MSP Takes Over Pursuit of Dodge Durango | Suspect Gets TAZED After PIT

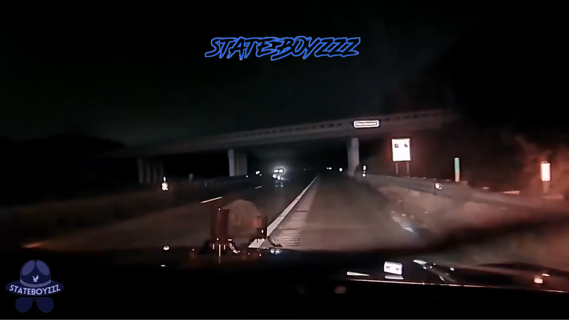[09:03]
That's a 74, they're right behind me. I'm gonna try and pit them.
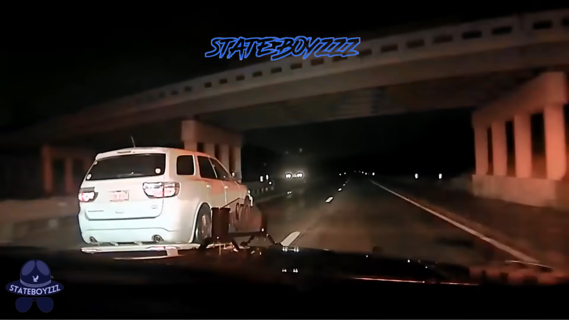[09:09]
Copy, attempting a pit. I'm with them. 3-5 behind them.